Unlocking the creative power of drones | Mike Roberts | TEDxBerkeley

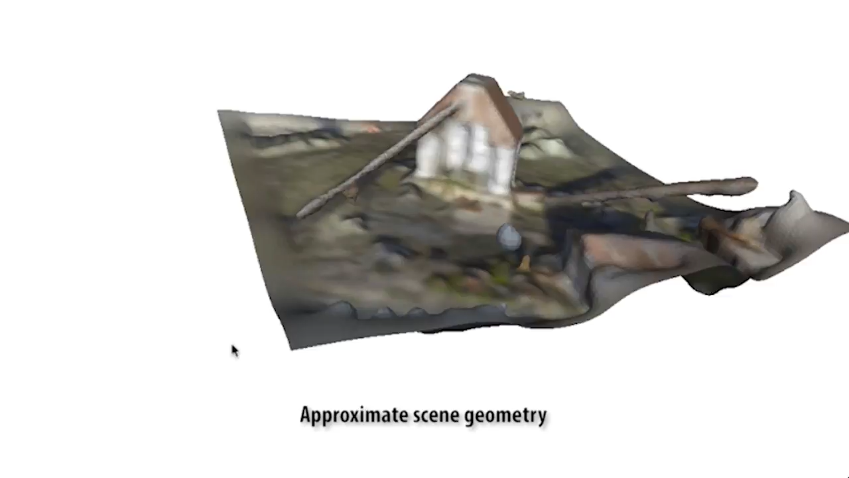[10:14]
And for this step, the geometry we reconstruct does not have to be perfect. As you can see here, this geometry is really nothing to write home about, but it turns out that it's going to be really useful in deciding where to fly next.
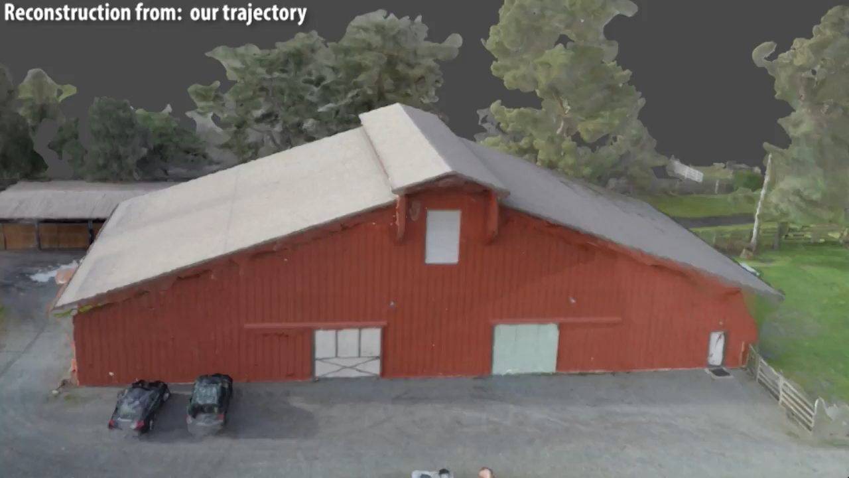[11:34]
and the quality improvements that we observed were even more pronounced. So here's the reconstruction we got from our trajectory, and here's the one we got from that overhead trajectory. I'll toggle that again one more time. Ours,